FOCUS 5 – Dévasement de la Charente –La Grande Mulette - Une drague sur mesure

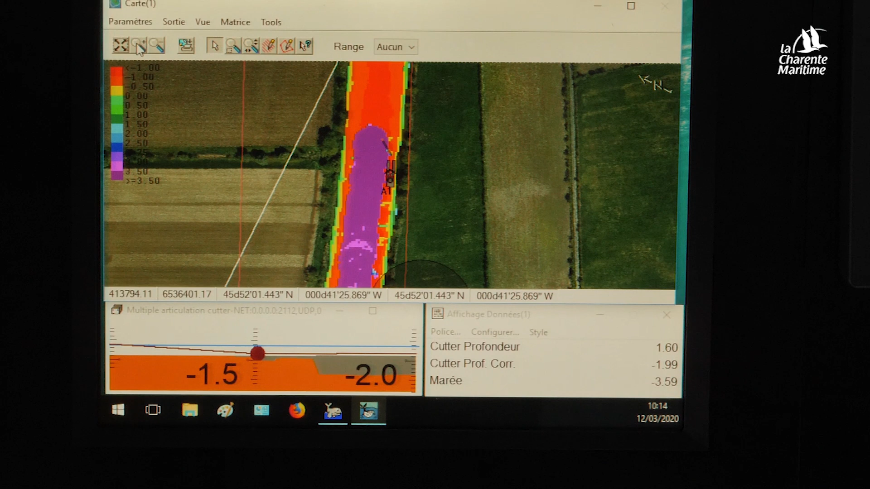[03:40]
vous avez des échelles de couleurs qui se trouvent rouge, qui est chargé en vase, et on va descendre jusqu'au violet, qui est à 3,50 m.